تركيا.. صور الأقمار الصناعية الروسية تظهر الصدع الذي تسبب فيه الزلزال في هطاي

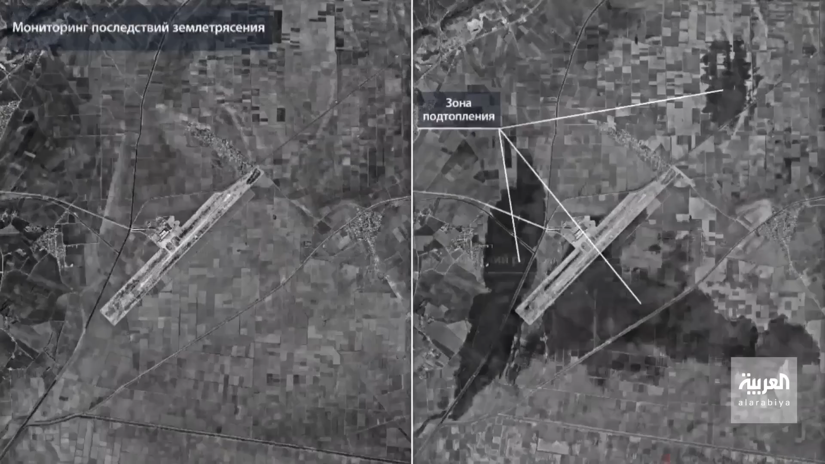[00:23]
هذه الصور كما تتابعون آثار الصدع الذي سببته الهزة الأرضية في محيط مطار هتاي